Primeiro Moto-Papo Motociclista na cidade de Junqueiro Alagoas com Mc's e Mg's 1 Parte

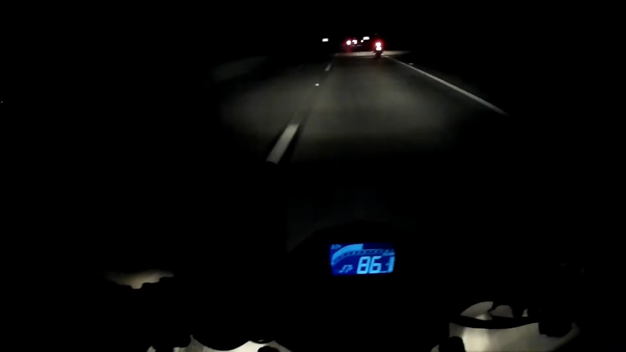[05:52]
Acabamos de pegar aqui a BR-101, sentido a Junqueiro. O pessoal está logo aqui na frente. Logo aqui atrás de mim está o Aníbal, mais o Alexandre e o Adria. Eles estão vindo de carro. E aí, como vocês devem ver aí na filmagem, essa toda iluminação aí vermelha são as motos, né? O estopo de cada um. Então, vamos que vamos.